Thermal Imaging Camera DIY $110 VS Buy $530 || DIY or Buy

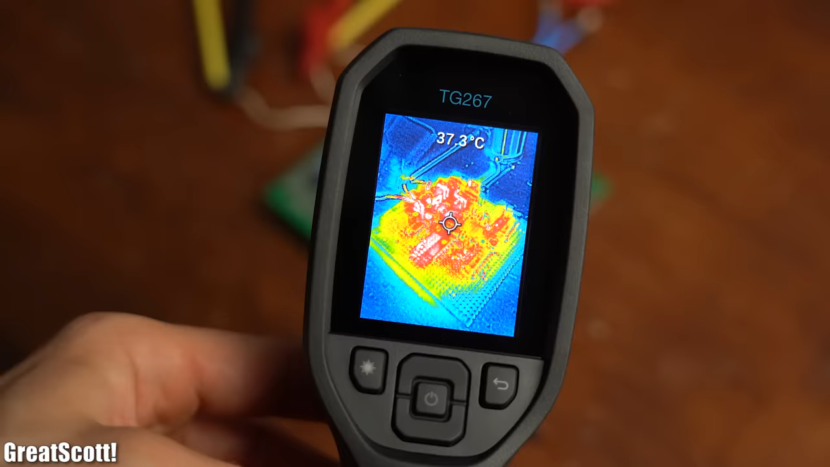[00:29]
On screen: spot 37.3°C
But by using the thermal imaging camera right from the get go you would have noticed this possibly component destroying temperature rise way faster.
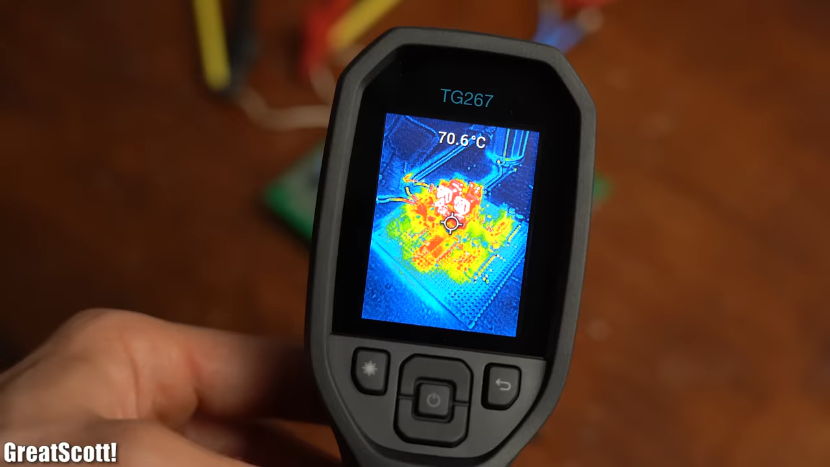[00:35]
On screen: spot 70.6°C
Or another practical example is that you got a busted smartphone that you would like to repair.
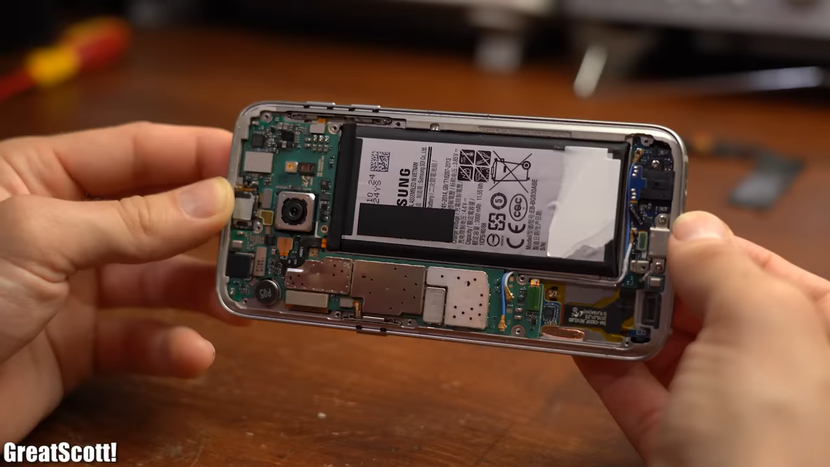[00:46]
After taking it apart you of course have no idea where the problem lies. But by using the thermal imaging camera there
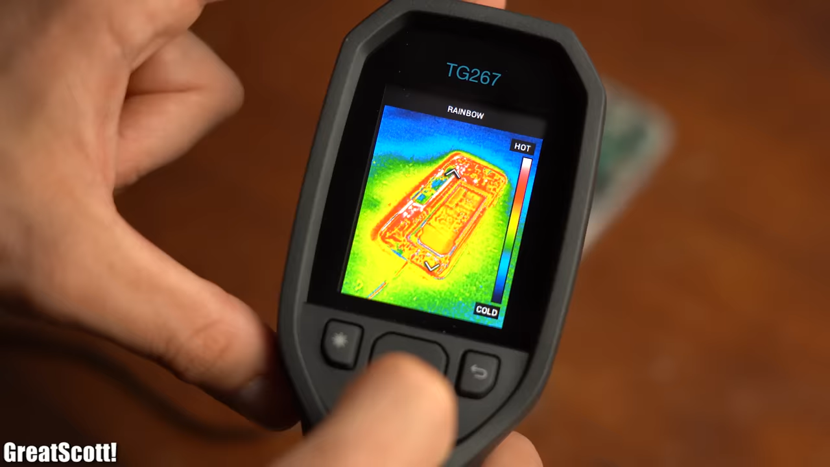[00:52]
is a good chance you might find a hot spot in the circuit and thus a clue.
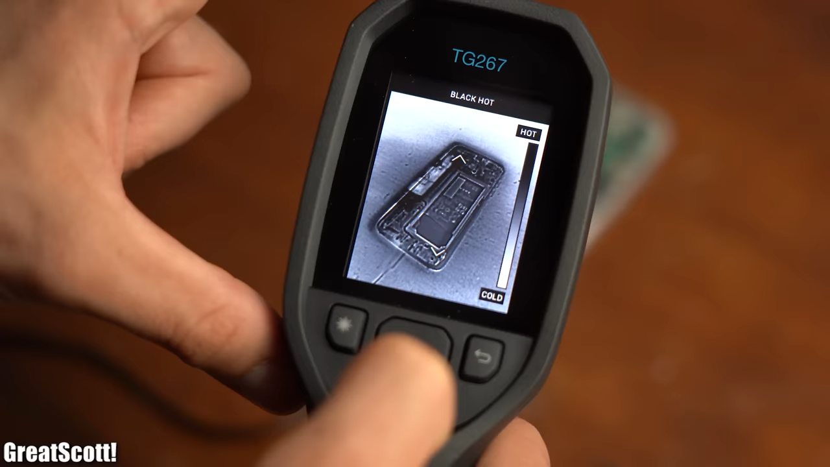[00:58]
Which sadly was not the case with my smartphone since it was only drawing a little bit of power.
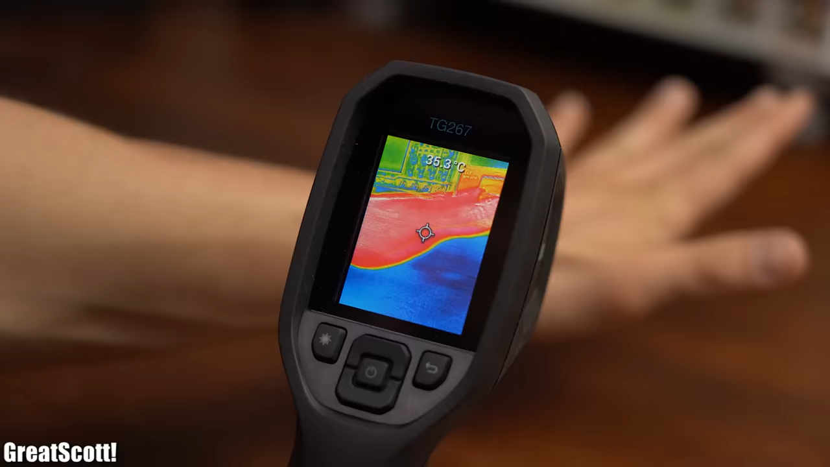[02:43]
On screen: spot 35.3°C
First off lets talk about how such a thermal imaging camera functions.
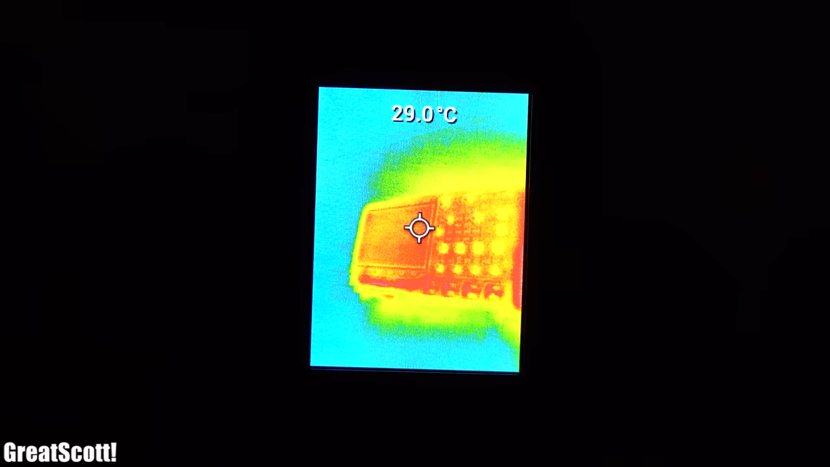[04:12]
On screen: spot 29.0°C
And if you listen carefully you should understand that this also works in the dark.
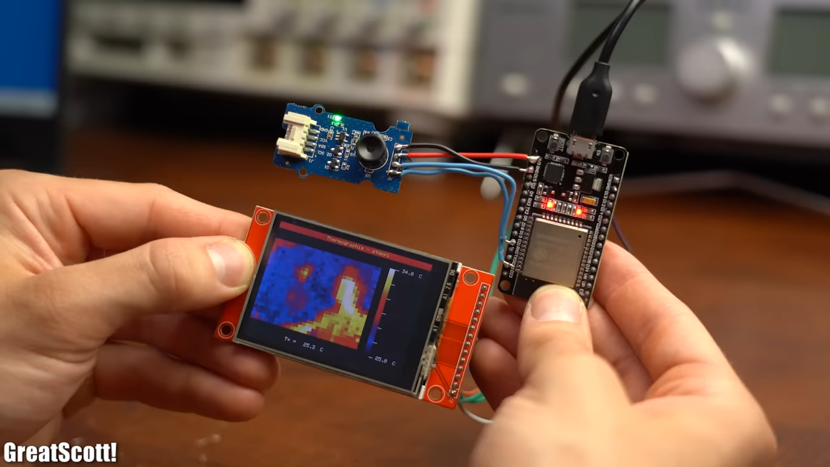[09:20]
Now in order to turn this hardware setup into a crude DIY thermal imaging camera,
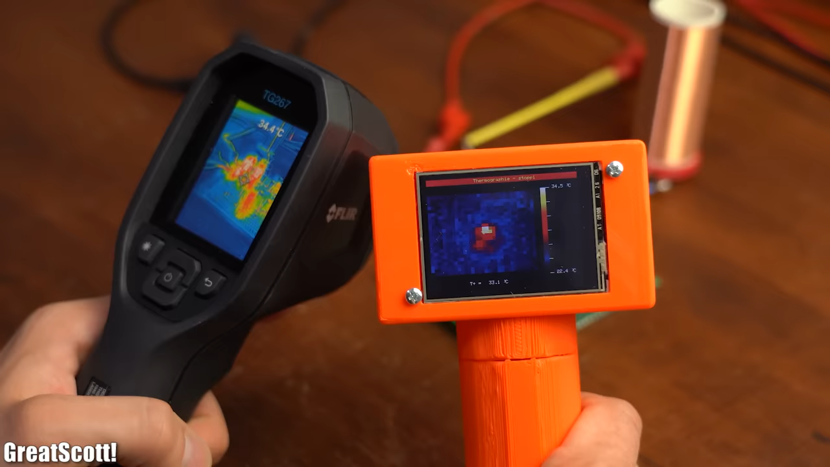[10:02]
The low resolution and missing picture from a real camera makes it pretty much impossible to determine the hot components on a circuit board.
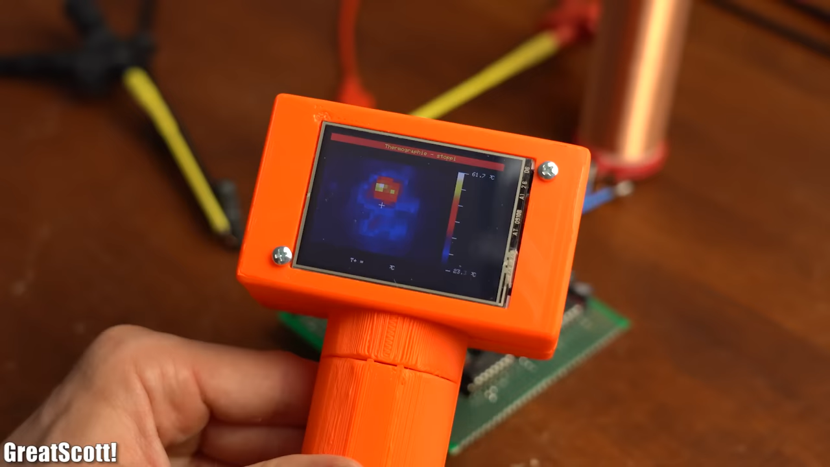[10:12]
Also since you cannot fine tune the emissivity coefficient,
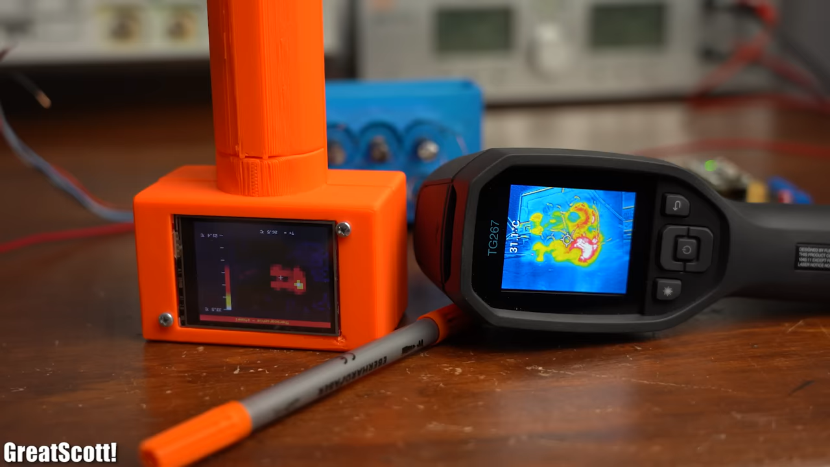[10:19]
the temperature readings will be even more off than usually with a commercial thermal camera.